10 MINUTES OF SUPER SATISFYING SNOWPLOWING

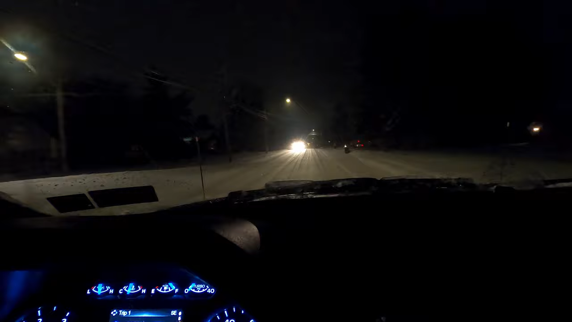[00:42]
And that's why I don't really, not that I don't enjoy plowing in the daytime, but I really enjoy plowing at night. I just find it really peaceful and I honestly look forward to it, especially on nights like these where it's like the storm's slowing down now. So we have a little bit of extra time to hang out and take our time.